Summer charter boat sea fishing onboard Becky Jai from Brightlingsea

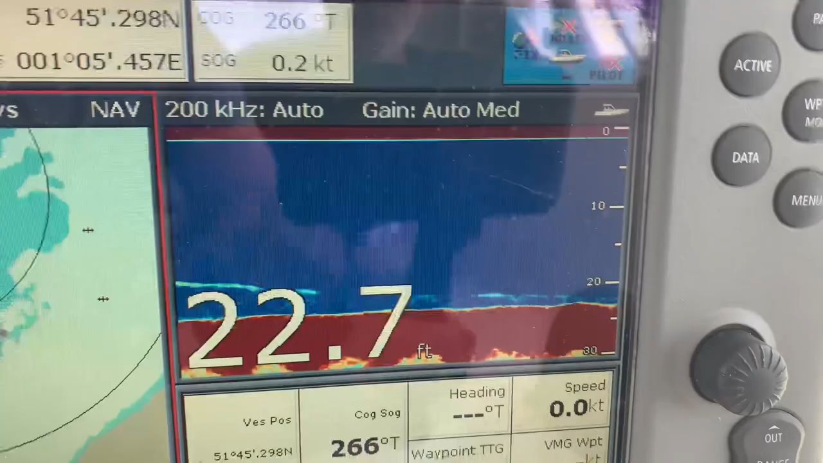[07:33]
On screen: depth 22.7 ft
Reason we stopped for all this activity at the bottom of the fish finder.
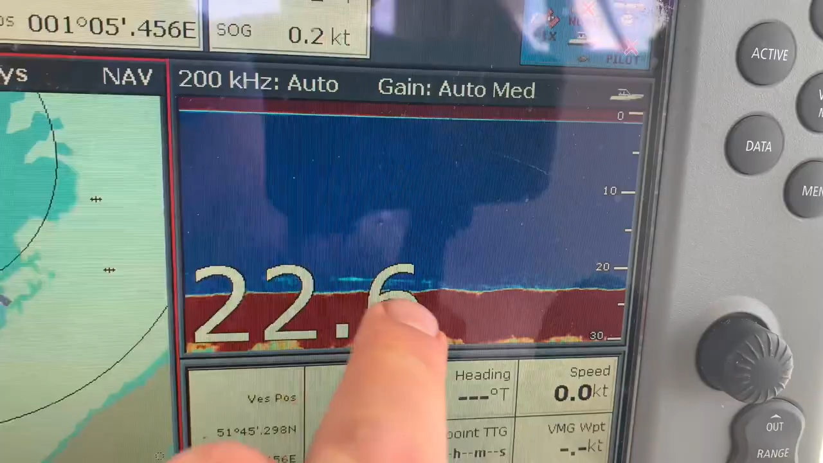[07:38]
Loads and loads of little marks. That's either going to be schoolie bass.
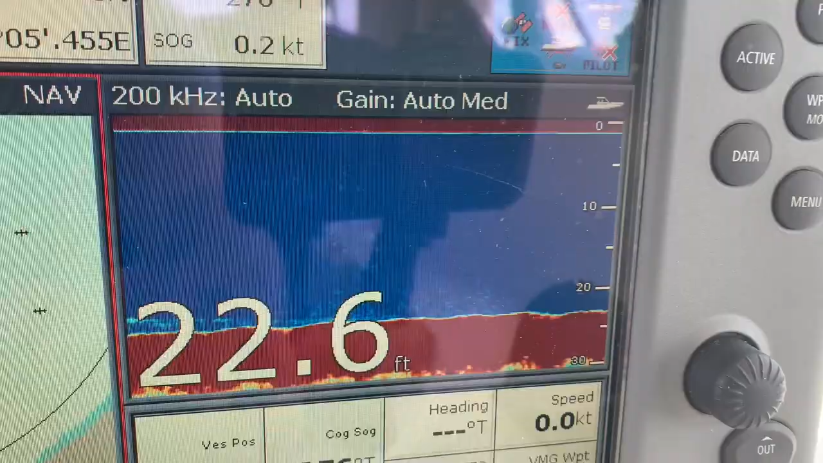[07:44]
On screen: depth 22.6 ft
There were streaks coming up as well as we came over, which is what Chris noticed as why we stopped.